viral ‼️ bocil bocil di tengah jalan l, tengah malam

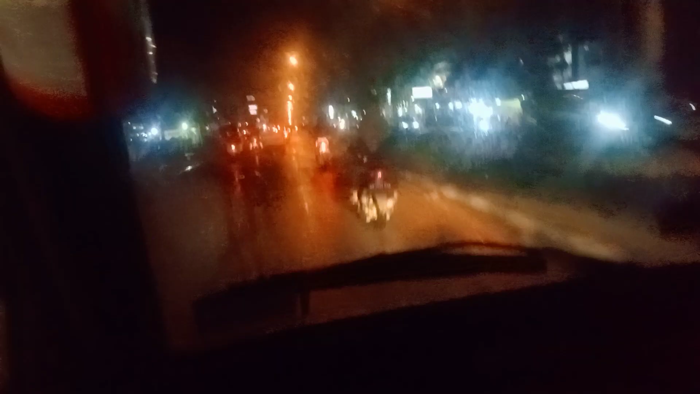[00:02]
bocil-bocil lagi yang di tengah jalan. Muter balik kita ya? Nah, ternyata dia muter balik. Kita muter balik kan? Iya, kita muter balik. Mau ke jalan lingkar.